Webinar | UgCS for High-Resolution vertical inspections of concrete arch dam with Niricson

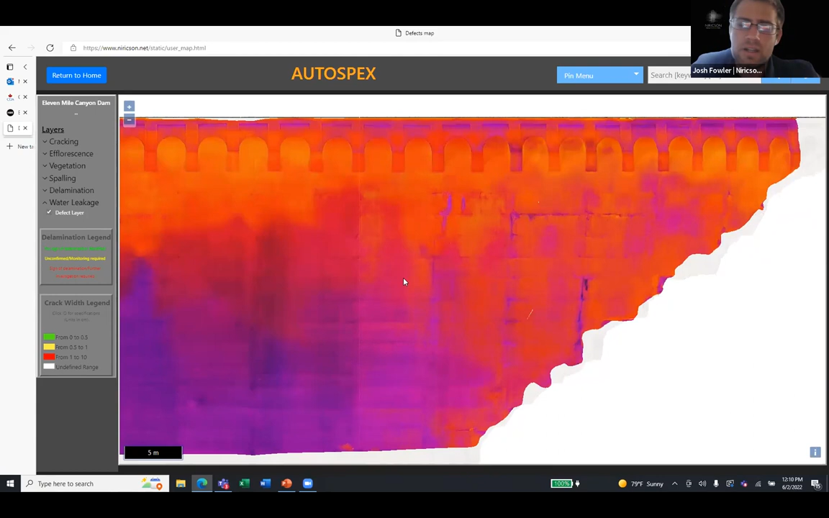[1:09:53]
Um, and then the other is, is just, I'll do a quick plug for delamination mapping. So these are known areas of delamination on a spillway. Uh, you'll notice that these are all joints.
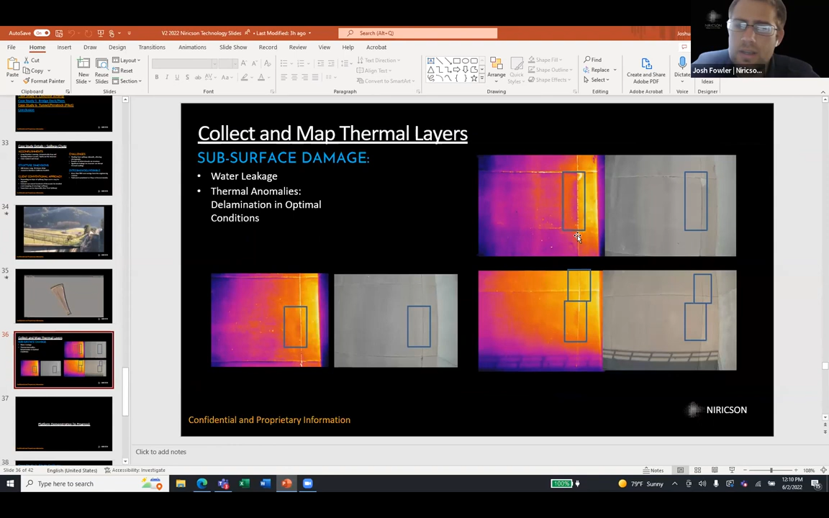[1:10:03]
Um, so we were able to, to fortunately have really good weather conditions and we were able to capture some of this, uh, some of these areas. So you'll notice just a very slight, uh, uh, uh, color difference here or temperature difference, you know, right in these, these corners here. And then along this joint, uh, you know, you can notice this large, um, piece of delamination and this is all actually validated. So if you actually look closely, there's a, there's a piece of chalk here that actually outlines that, you know, this area on the structure.
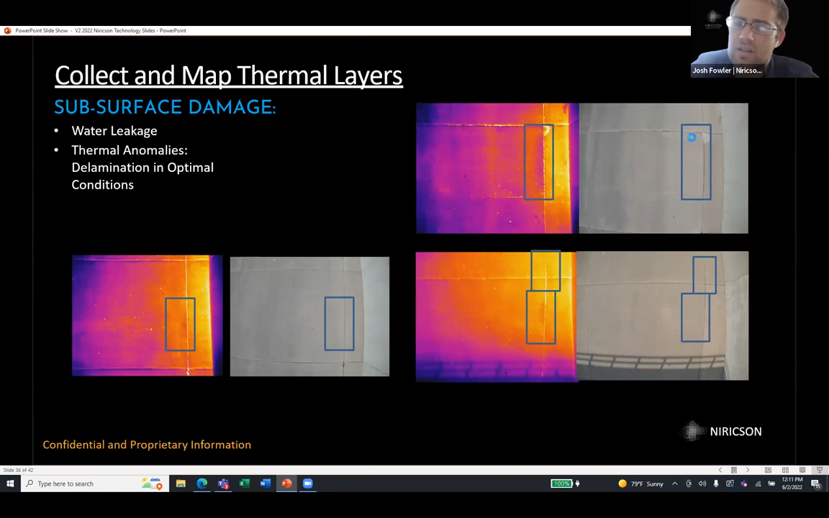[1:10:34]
So it's already been identified as a, as an area where repair is needed. And then, you know, same thing here is, you know, this is a slight color difference here and we're able to pick up on that delamination, uh, again, you know, very dependent on, you know, very useful, right.